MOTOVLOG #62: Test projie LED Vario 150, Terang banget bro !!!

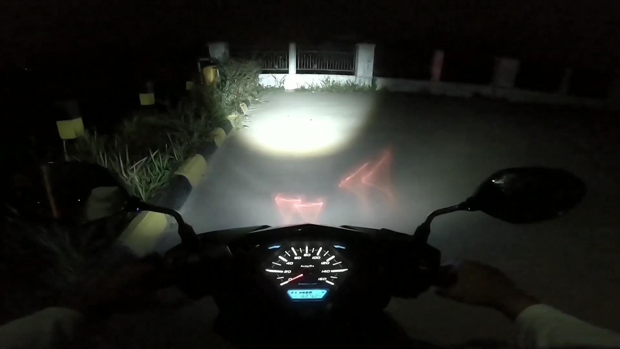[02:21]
jarak dekatnya teman teman kalau jarak jauhnya seperti ini nah ini kayak saya cut off nya enggak terlalu kelihatan sih teman teman tapi tetep ada dia ada garisnya tuh ya saya akan mendekat teman-teman mendekat ke dinding supaya lebih kelihatan katanya nah ketika di jarak jauh seperti ini tuh dia akan ada seperti segitiganya gitu ya langsung aja kita
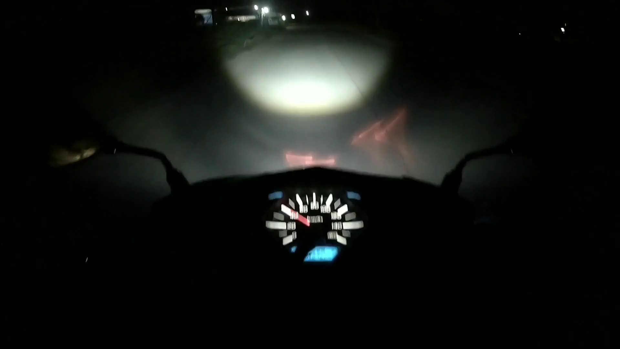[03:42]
indiglow ya aneh jarumnya sudah indiglow dan ini lampunya kita jarak jauh ya tak enggak terlalu kelihatan sih teman-teman jarak jauh sama dekatnya perbedaannya enggak terlalu kelihatan tapi disini lampunya menurut saya terang untuk menerangi jalan itu kalau lampu saya kan lebih sedikit acak-acakan itu teman-teman karena disini pakai proyektor jadi dia lebih merata gitu ya warnanya eh warnanya ke tanah itu lebih merata gitu dan